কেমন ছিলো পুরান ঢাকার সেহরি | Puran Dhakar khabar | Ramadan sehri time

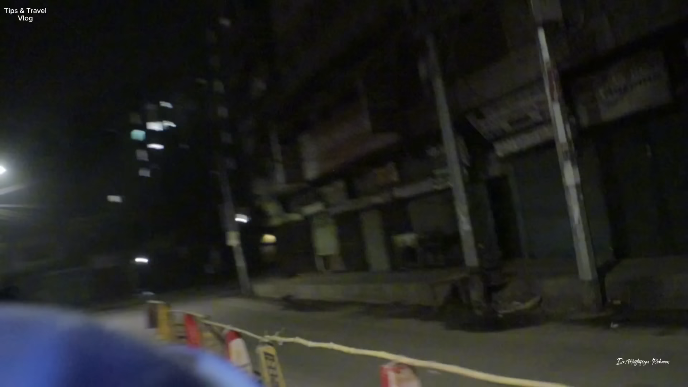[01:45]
আমরা এখান থেকে ডানে টিপু সুলতান রোডে ঢুকে যাব, টিপু সুলতান রোড থেকে
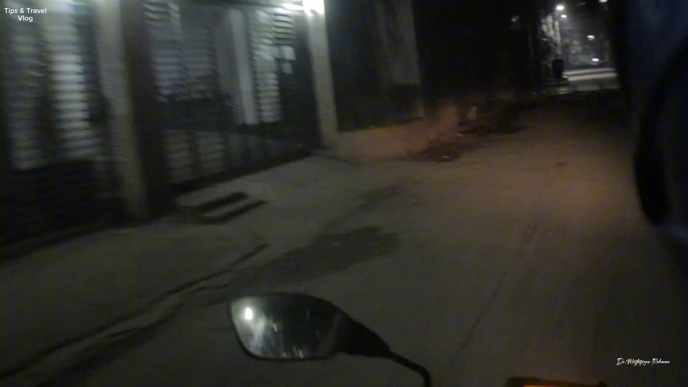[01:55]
ওয়ারি। সামনে হাতের বাম পাশেই দেখতে পাচ্ছি র্যাঙ্কিন স্ট্রিট ওয়ারি। আমরা এখানেই চলে যাব সিরাজ চুই গোস্তটার র্যাঙ্কিন স্ট্রিট ওয়ারিতেই।